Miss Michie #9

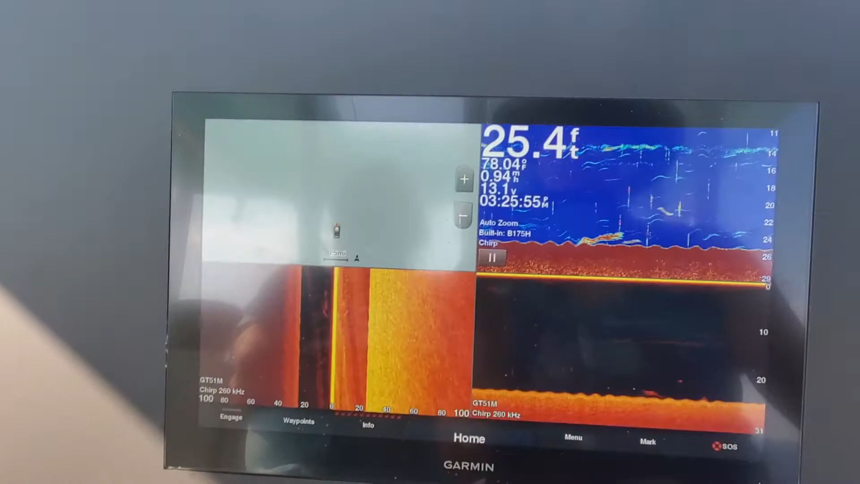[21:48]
On screen: depth 25.4 ft
Mm-hmm. So go into menu, edit combo.
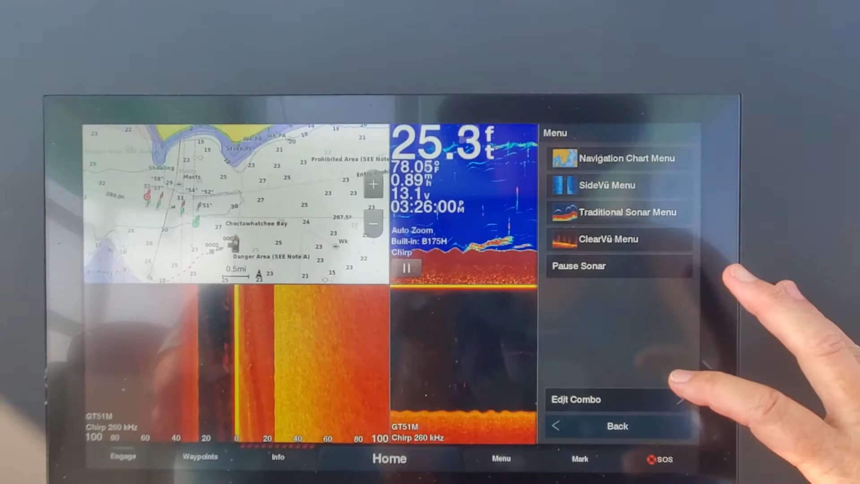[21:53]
On screen: depth 25.3 ft, water 78.05°F
And then you'll be able to click on them and replace it with data.
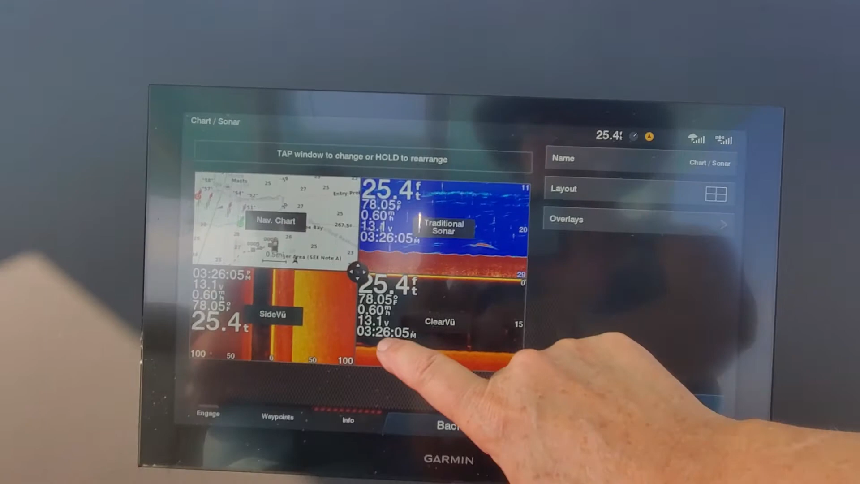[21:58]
So if you're like, I don't care for the side view, but I really want in my gauges, my fuel level.